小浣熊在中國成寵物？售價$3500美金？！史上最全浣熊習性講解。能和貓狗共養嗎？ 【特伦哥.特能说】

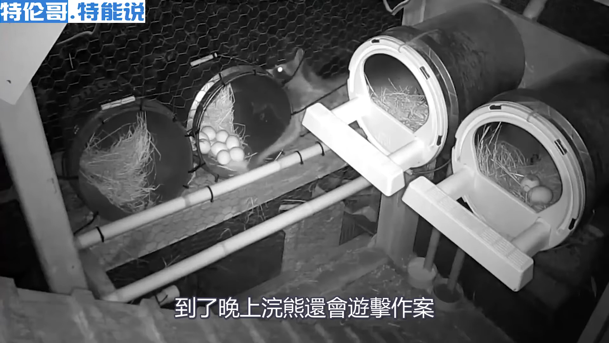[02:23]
击作案入射偷鸡与狗搏斗
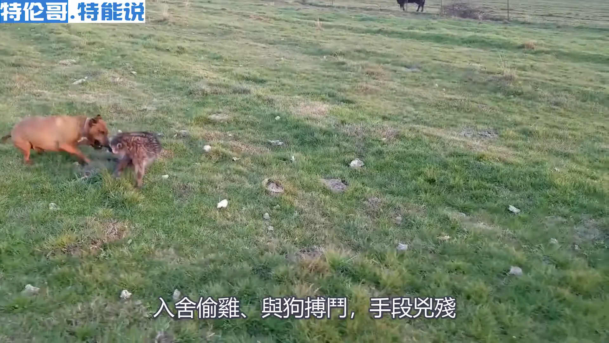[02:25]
手段凶残游的人家养的鸡一夜
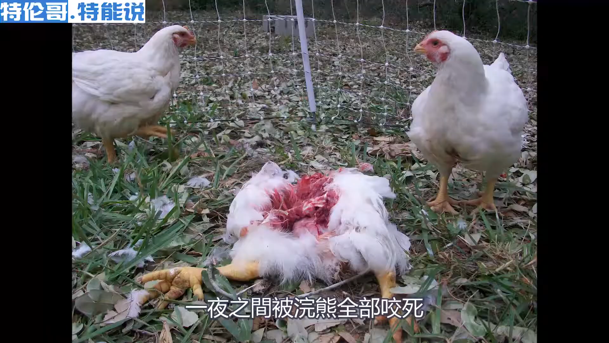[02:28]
之间被浣熊全部咬死就和我们熟知的黄鼠狼一样别说是公鸡家
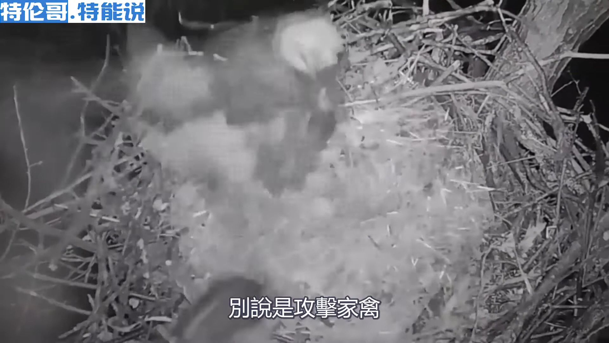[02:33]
禽在野外生存的浣熊连老鹰都不害怕甚至直接去抢鹰的蛋所以在日本